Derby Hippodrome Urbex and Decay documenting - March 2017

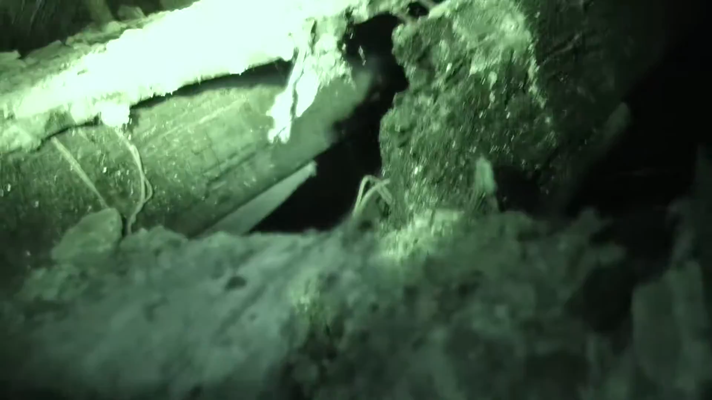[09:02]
Come on, let's go. Yeah, I'm coming. Stick to the beams, Ollie. Not that they can see where the beams are, but... Oh, well, you can tell lots of people have walked this way. Right. Back upstairs. Oh, that guy's phone keeps going off. Oops. Hello. Over here. What that said? Yeah, come inside. Have you seen a little backlog thing in the corner? There's like people that have ghost things or something.
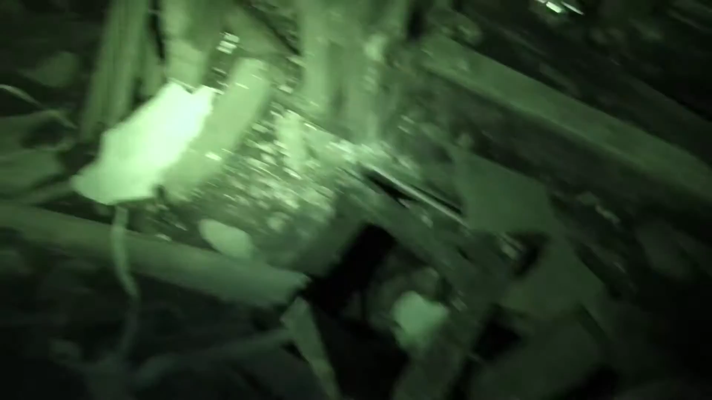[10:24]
Even props and yeah. Look at all that. Fire extinguisher. Yeah, I know. All the old switchgear. Oh my god, it's cool. I found a skull. Awesome.
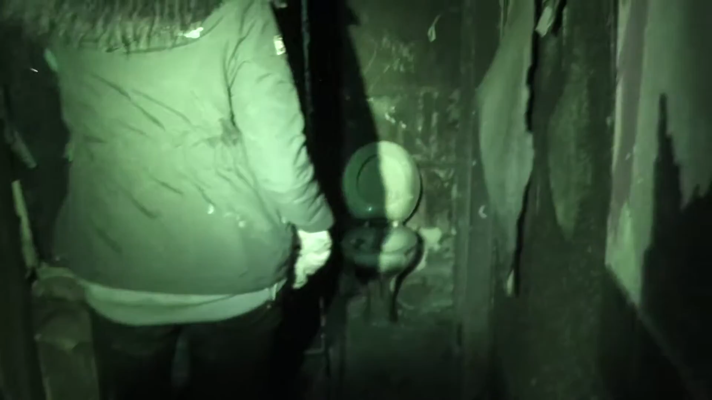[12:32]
Mm. Old heater. Yeah, there is meant to be a mattress that's over. It's
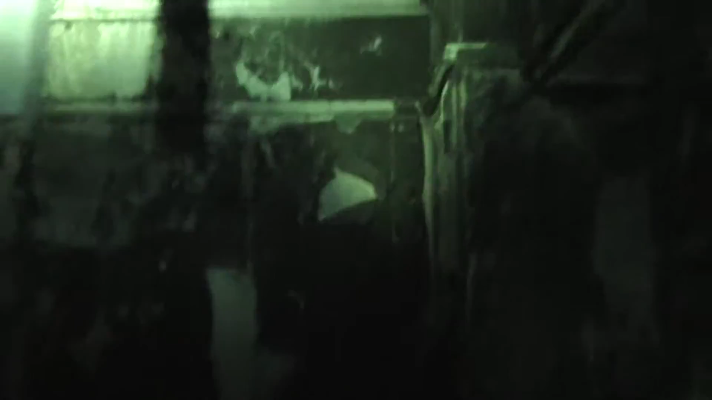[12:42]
do is I'm gonna extend my range find my viewfinder and close my thing so it saves me a little battery life. Oh, man, it would have been awesome to do this all in infrared. Yeah, I know. We could have done with more infrared torches though.
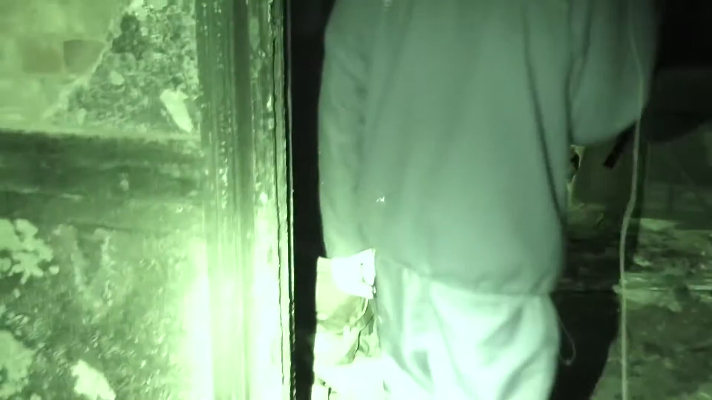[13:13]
That old TV I think. Looks like it. No TV. This looks like a bar. Just keep an eye on the floor.
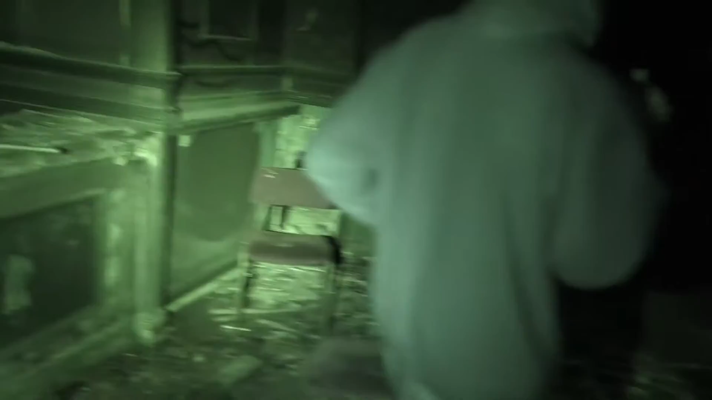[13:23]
I was just gonna say I don't like the look or the feel of this floor. Pygmy balls. Oh, this has just turned off because it's overheating. Oh, my torch is overheated.
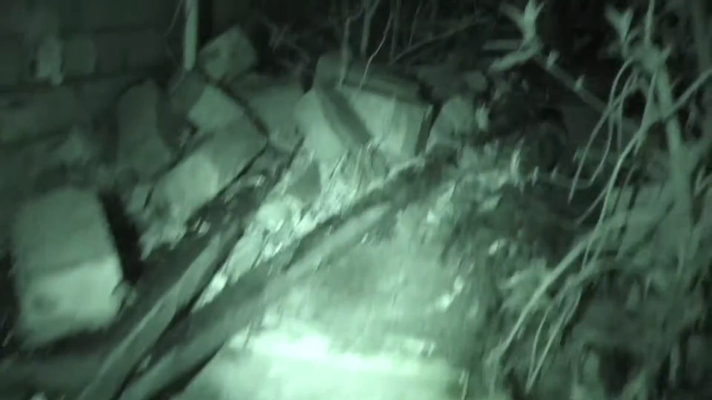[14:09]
Step if we're quite high up. Oh dear, we are high up. That's unreal. We're right on top of the building almost. Are you coming? Yeah, stop blinding me. I'm not. Yeah, who's that? There's some guys.
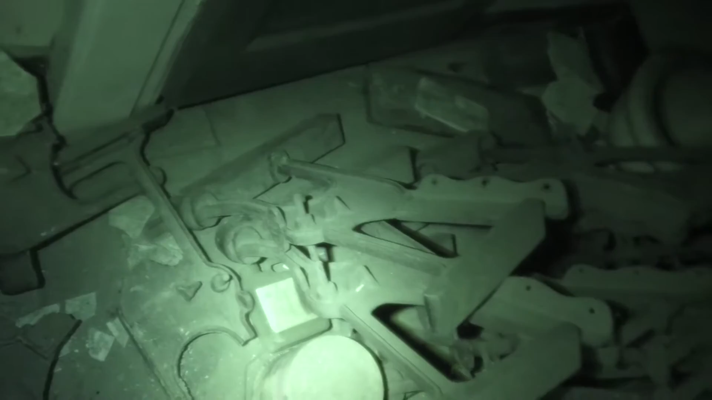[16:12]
Pretty insane if you think about it. I found it under the table. Single light. Really old fashioned looking light.
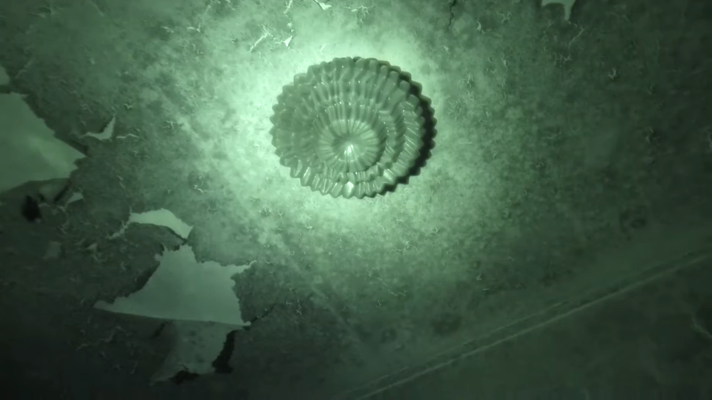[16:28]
Imagine how dim these lights must have been here. Oh yeah.
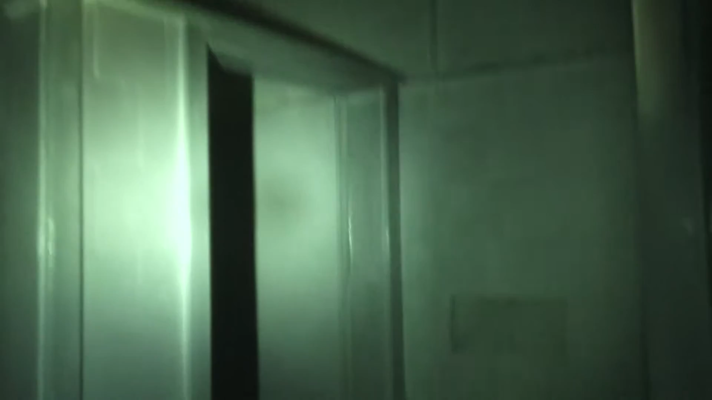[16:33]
Everywhere must have been so dismal. Everyone was probably allowed to. Well, here, look, they've still got the opening for the gas lights, when they used to have gas lights. Huh. Yeah, that's how old we're talking.
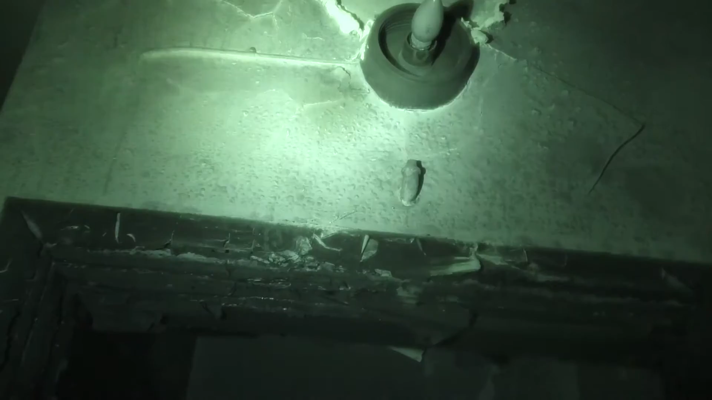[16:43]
So, it just shows this place must have been around for, well, since the 1940s at least. Probably a little older. Christmas decorations. Oh, let's go all the way down the top of the same time. If you go just down here, there's a room and it's full of these. Yeah. They don't plaster like that anymore. No, they do not. Where there's loads of Christmas
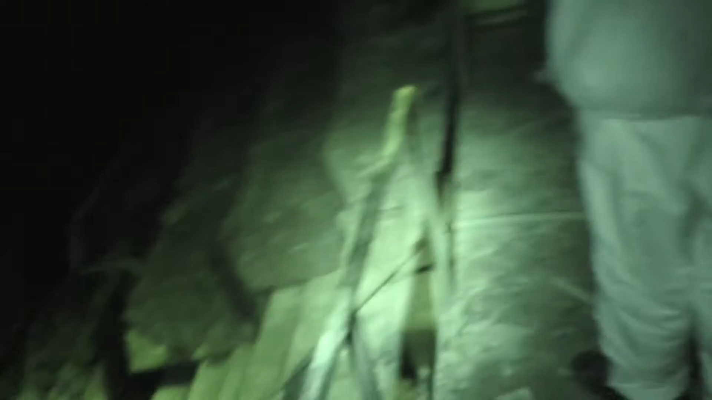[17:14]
decorations. It's like an old fire hose of some description. Yeah.
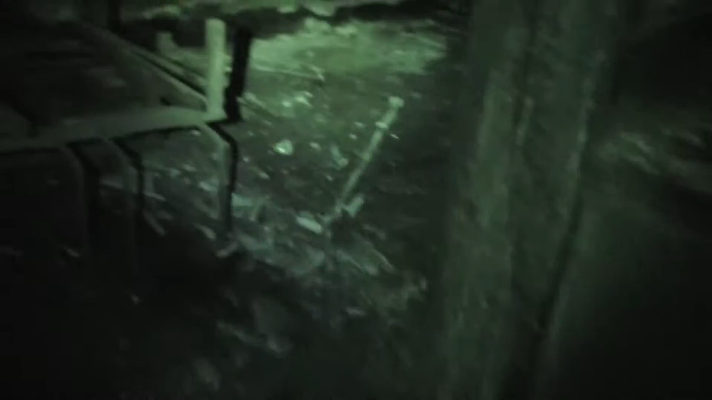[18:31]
Looks like it was boarded up at some point. Looks fairly recent too. It's amazing how much ash you do kick up. There was a nest up there somewhere, yeah. Where pigeons or something roost.
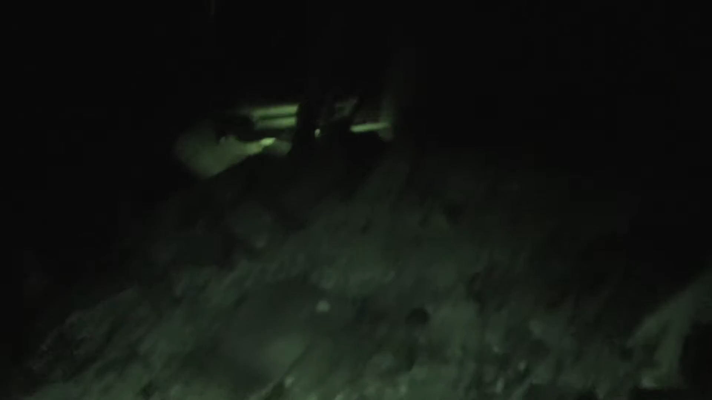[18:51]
I hope this image stabilisation's working.
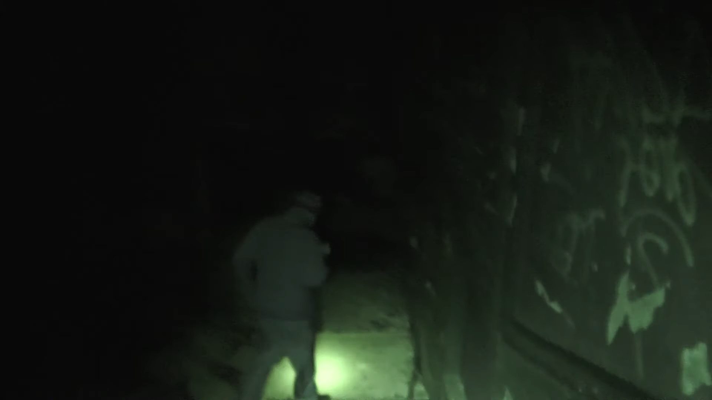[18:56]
Don't even know if it's enabled.
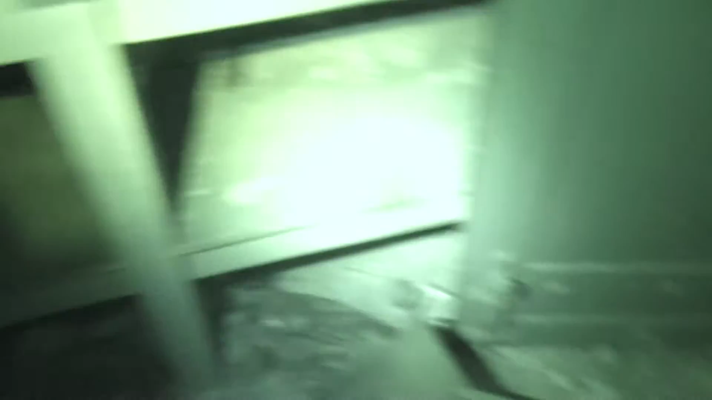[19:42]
Nice flooring. Have a no idea.
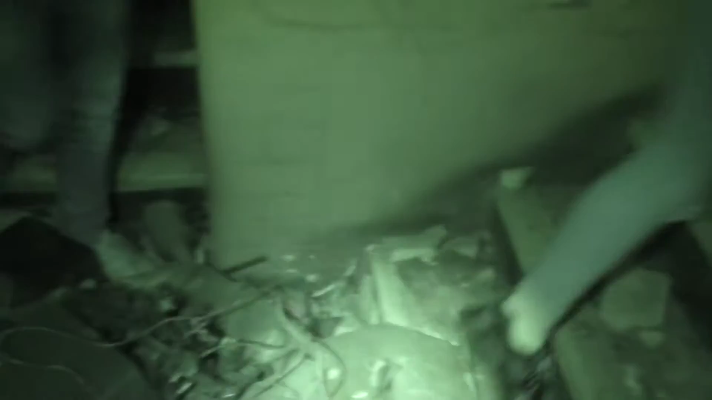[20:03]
I'm so scared. You might be creeped out by it.
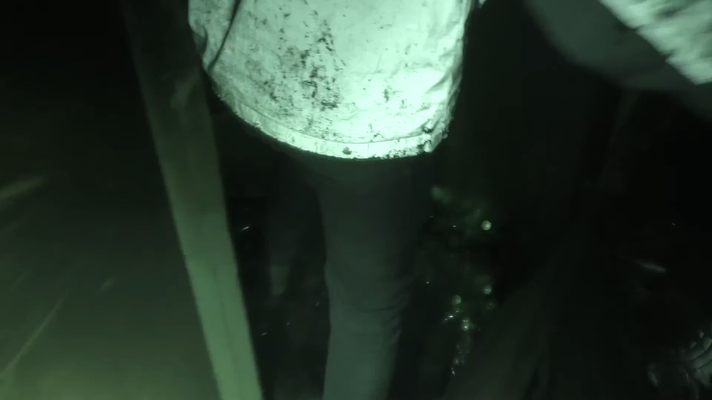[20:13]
Yeah. Let's have a look, guys.
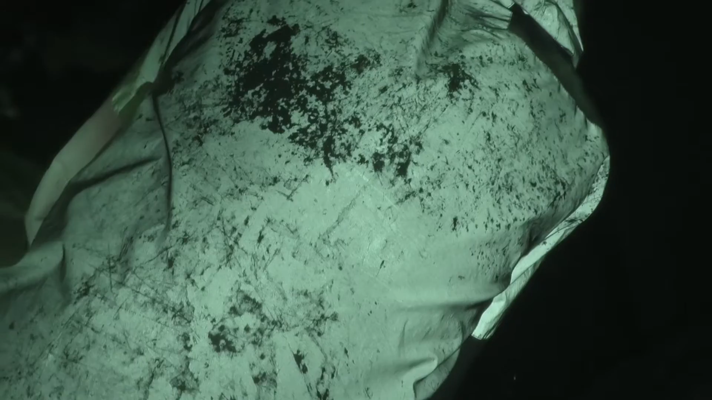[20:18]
And yeah, you guys are great. Is that your mission? Is that a real animal? Yeah, it's a dog. So how did it end up getting in? Christmas tree stamp.
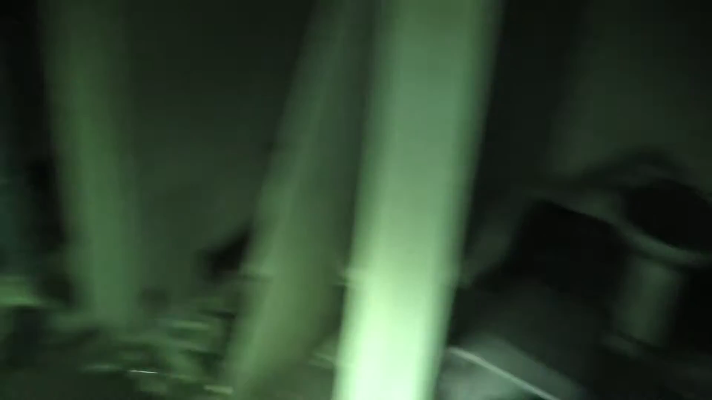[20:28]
Obviously, Dad has been forced here, isn't it? Yeah, it's probably the kind of pet and they, like, abandoned it in the end. It's really sad, man.
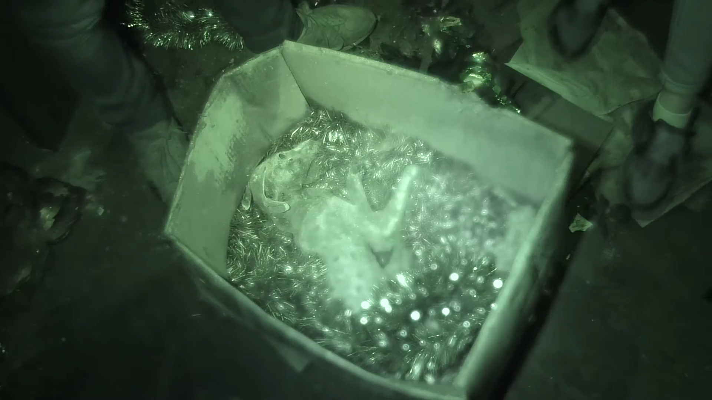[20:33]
Oh, yeah. Or is this your mission? Yeah. There's another dog out there, or a rat in a way. Yeah, it's far. Oh, shit, sorry about that. What is a dog? Yeah, it's a dead dog, but. Oh my god. Oh, there's another. Yeah, there's a bit of a skull there as well. That's what I've been doing. Oh, there's a puppy on. See if you can get the. I'm not.
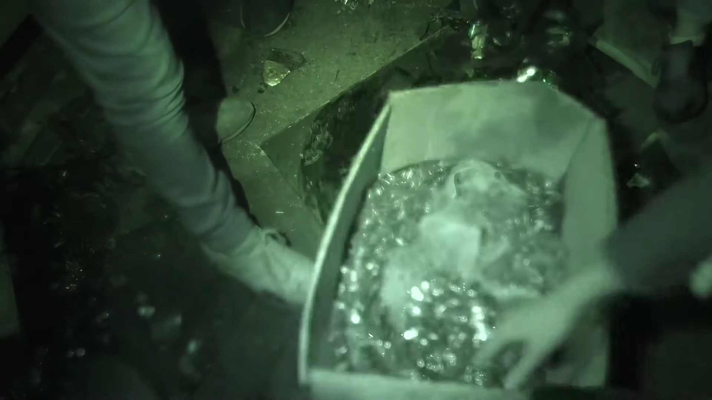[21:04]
Well, yeah, I'm going to get the whole box in there, and if I can't, then. Just shred the box and fold the box in on itself. Yeah, oh my god. Why is it all spotty and mouldy? Because it's mummifying. That is crazy. That's when I came here, I didn't even see that. That's a joke, yeah? That ain't real.
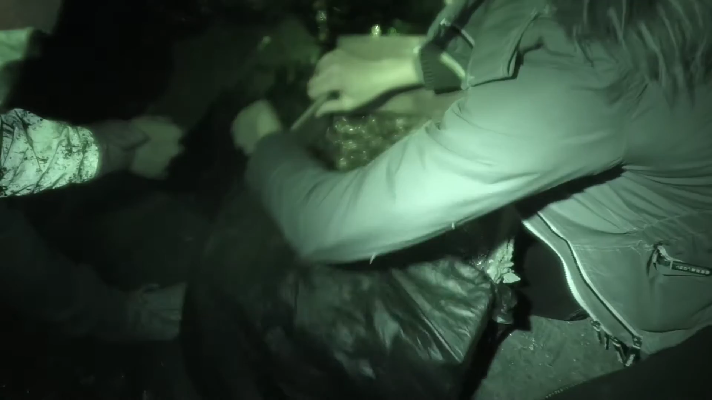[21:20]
It's real. It's a dog. Oh, my I'm not going to touch it, yeah? Because, you know. I didn't even see it. Has some weird hobbies. So big. Are you going to take that home? Yeah.
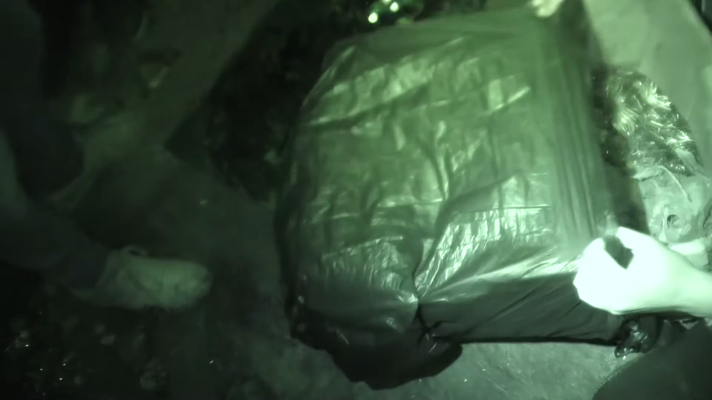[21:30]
You must be mad. I thought I'd tell as well. Can you just turn it into... Is there anything inside this place?
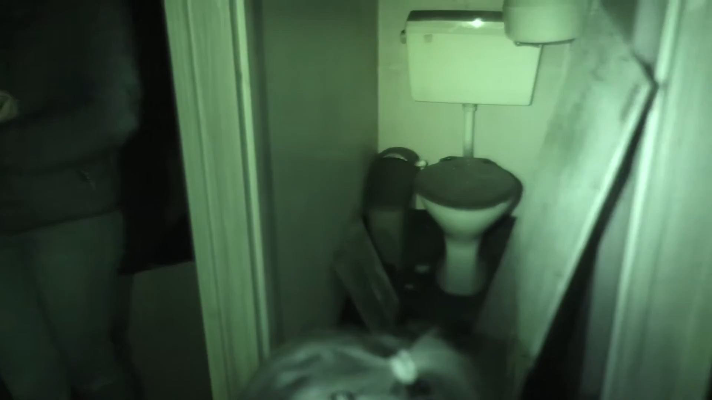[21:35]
I've not seen anything yet on the camera. Good. Okay. So my granddad will fuck him up. Someone told me it was
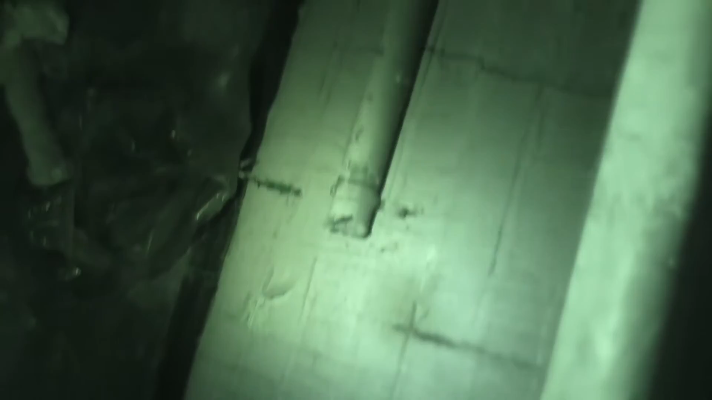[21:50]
someone told us. What are you going to do with it? It's asbestos pipes, don't you? A dead dog? Yeah. Possibly. It's mummified, it's pretty rare. You want to go down the canal, because you don't have to pack it.